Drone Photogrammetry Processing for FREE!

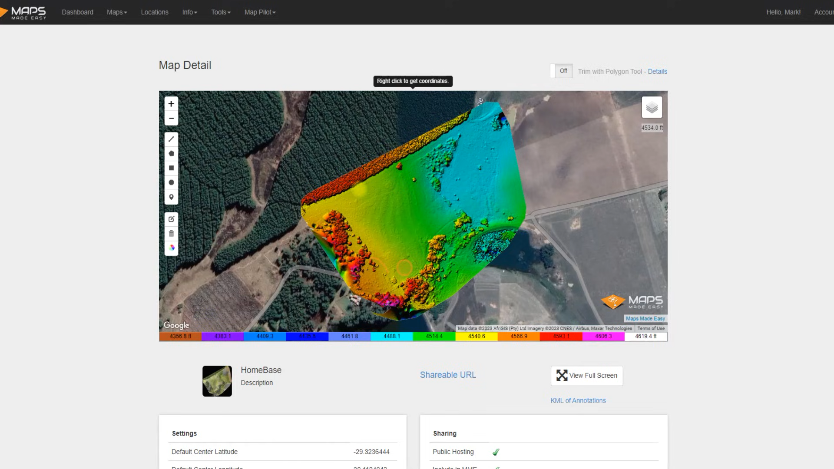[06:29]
and we see the color grid there at the bottom, and it looks to be quite accurate compared to what I know this terrain is.
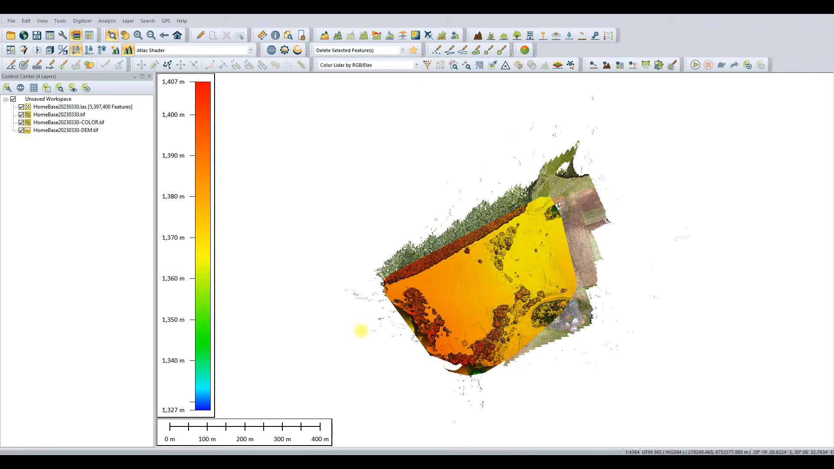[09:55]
But obviously we can change that as we see fit.
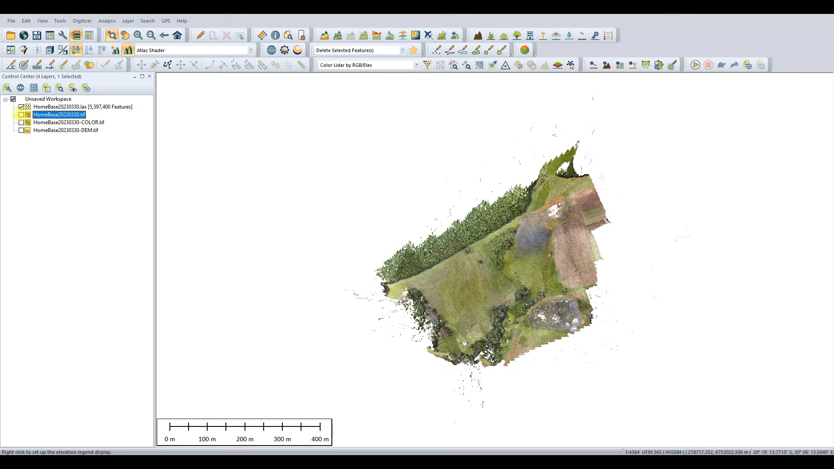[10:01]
And let's start by looking at the point cloud. So this is the point cloud that the software has produced. We see it's a little bit sparse on the edges. Again, absolutely fine.
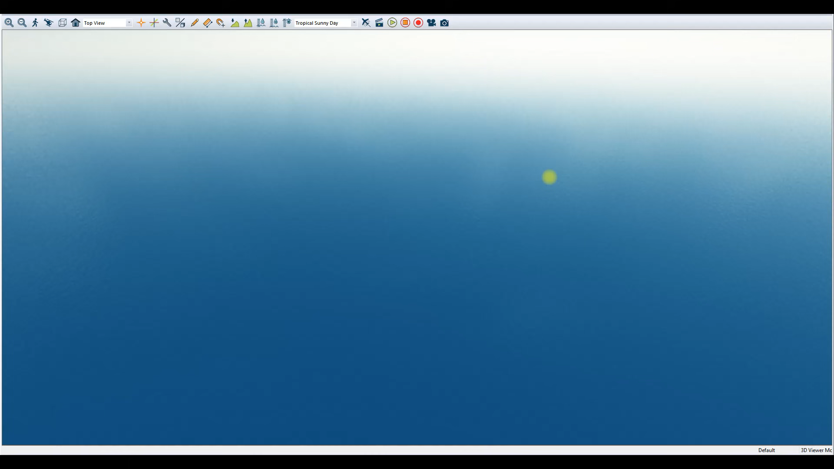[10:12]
We do expect that.
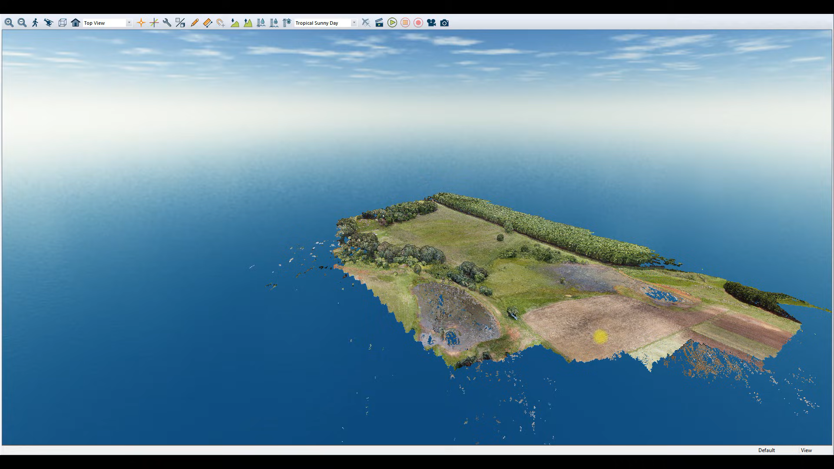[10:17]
And going into the 3D viewer, well, we see a bit of noise where the water is and on the periphery again.
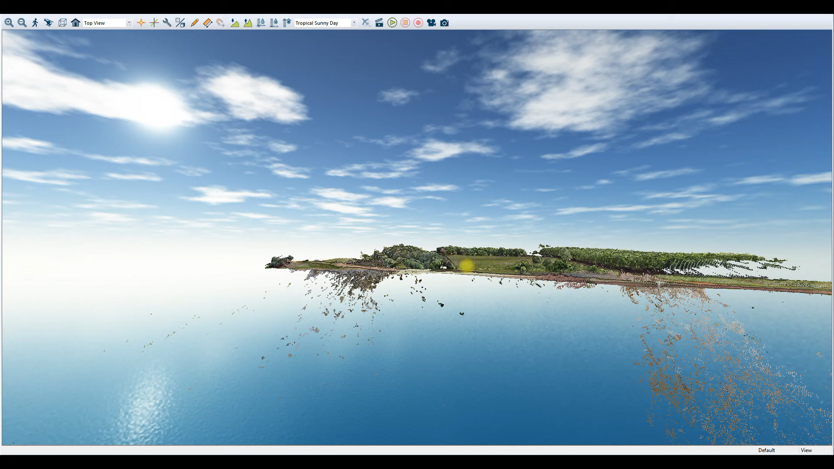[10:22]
But that's nothing that can't be cleaned. A bit of manual effort is always required with a photogrammetric project.
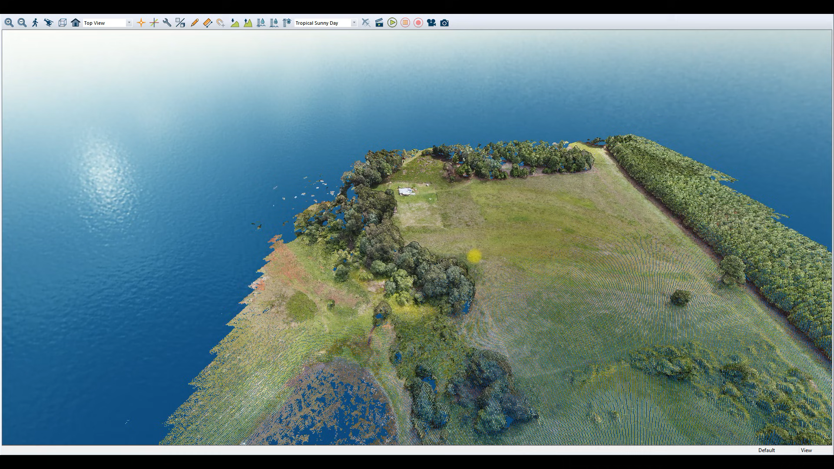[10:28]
Sooming in, we see the density of the point cloud.
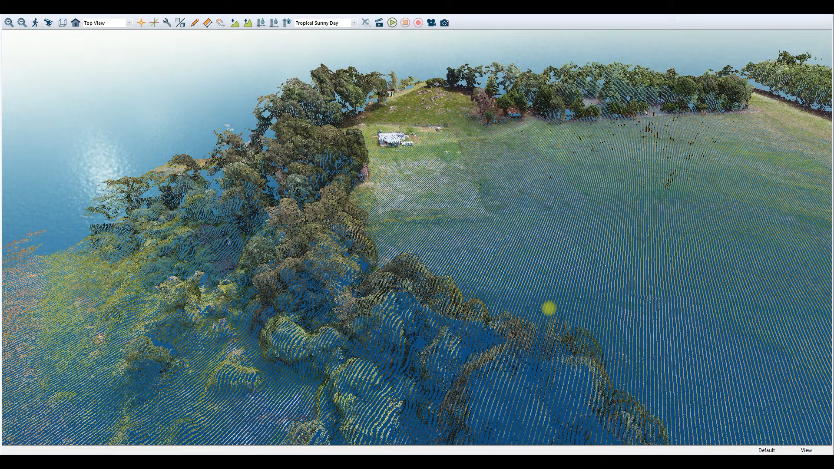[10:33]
Not bad at all. I think this is just over 5 million points for this region. So quite impressive. Turning off the RGB view of the point cloud,
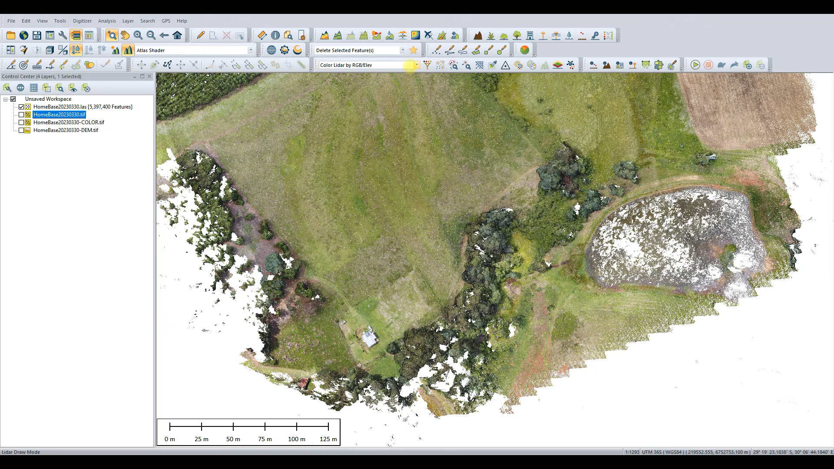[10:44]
we can see what else is available to us.
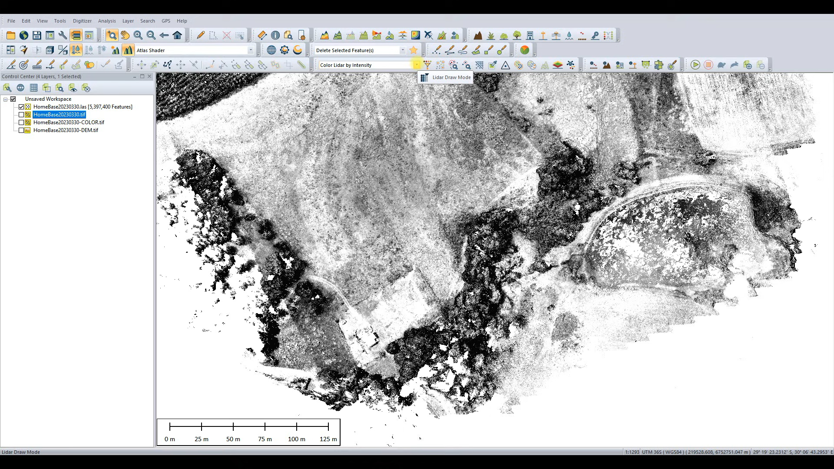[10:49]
It has produced it with intensity. Well, the pseudo-faked intensity still looks pretty impressive. And an elevation as well. So maps made easy really does give you a whole host of options.
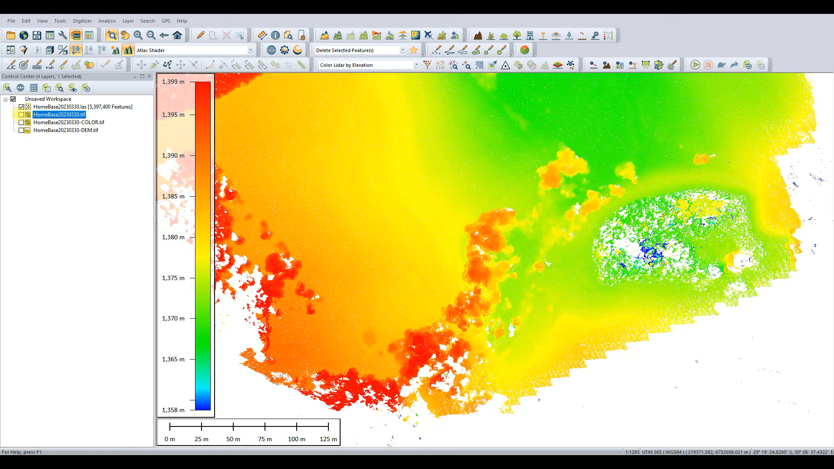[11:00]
This is now the author mosaic that I'm looking at. Again, it's done a really nice job.
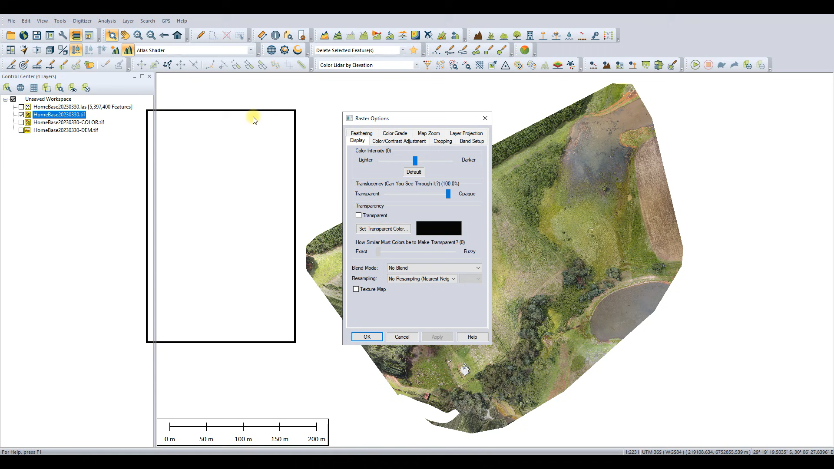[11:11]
And here in post-processing, if we want, we could perhaps go into our imagery. And if we weren't satisfied with the color, perhaps just up the contrast again or do whatever we wanted here. A bit exaggerated, but really just to prove the point of how we can edit our imagery. Looking at the metadata, we see everything is geolocated. It's used the GPS coming off of the DJI drone that's embedded in the XF data of those images as well. See our pixel resolution.
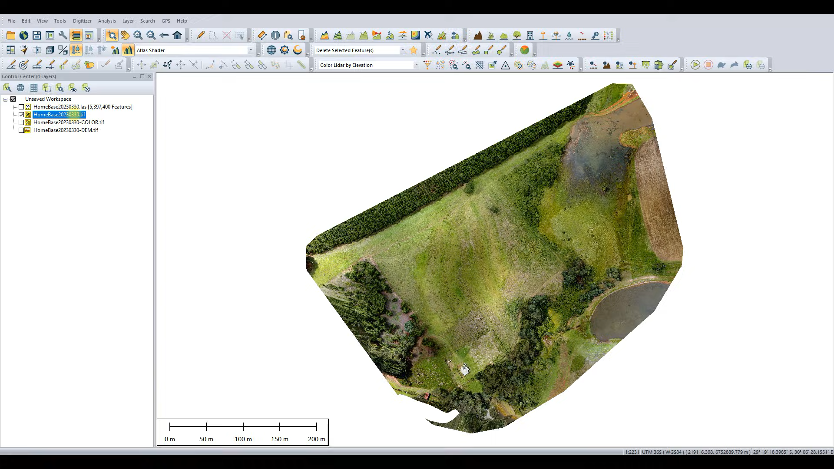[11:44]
All the details of the imagery that it's saved into that file's metadata.
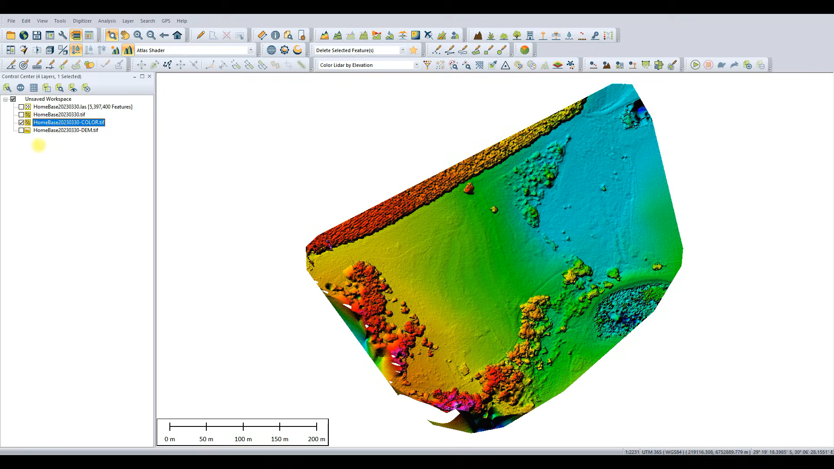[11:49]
This is now an image of the digital elevation model. I say it's an image because it's not true 3D.
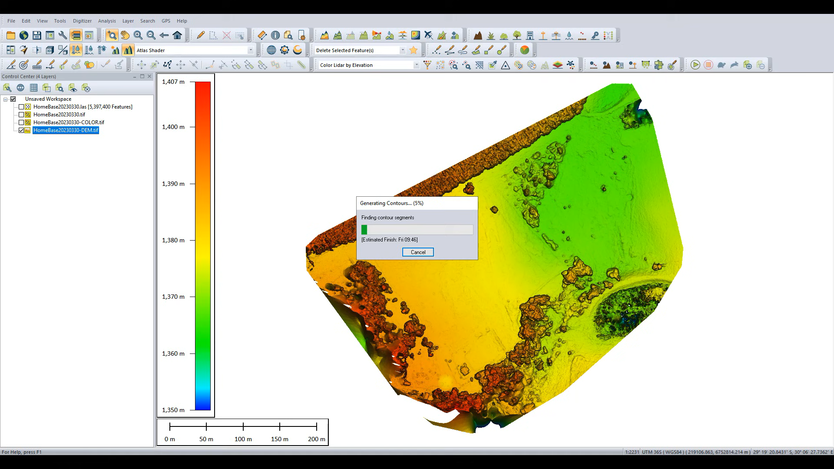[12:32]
And well, let's go ahead and generate contours. Why not? Let's see what they look like. Again, considering this is a 100% free service. Let those contours be generated. And that is certainly not a bad result at all. So I'm going to take a look at it now in the 3D viewer.
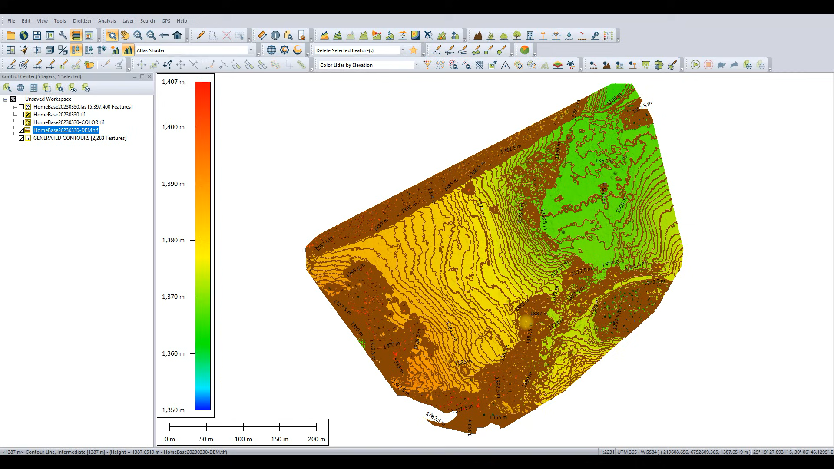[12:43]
Just to make sure that it all makes sense.
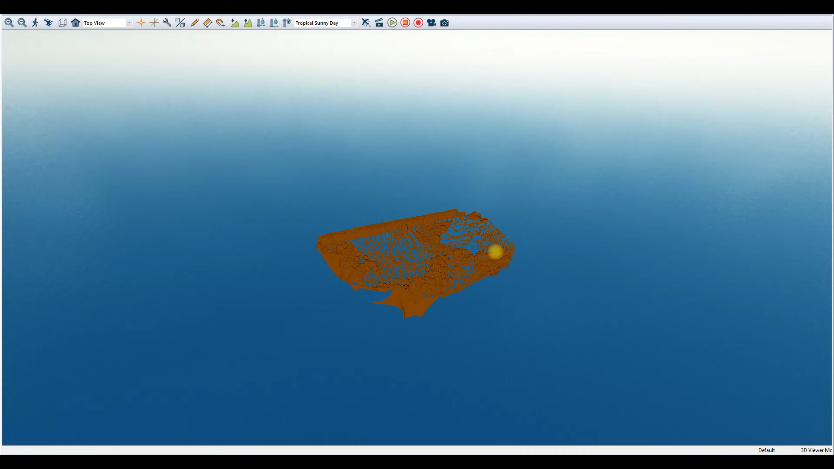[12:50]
And when we pivot around in it at the moment,
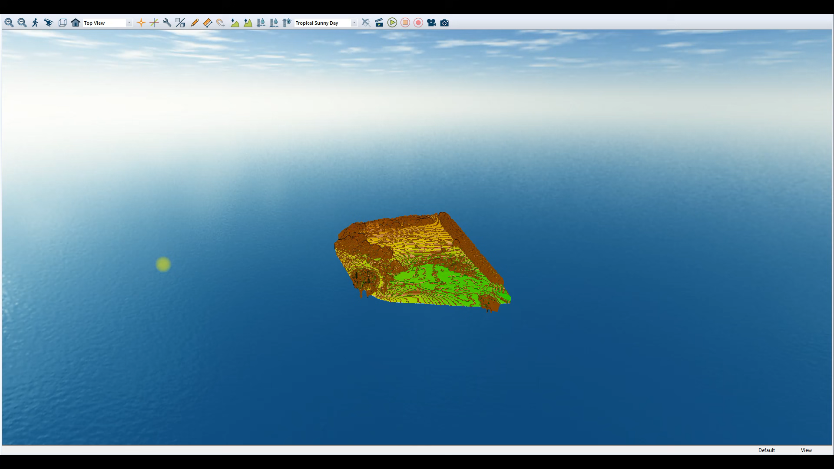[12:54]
it all looks really quite impressive. So that's all I'm going to show you for now.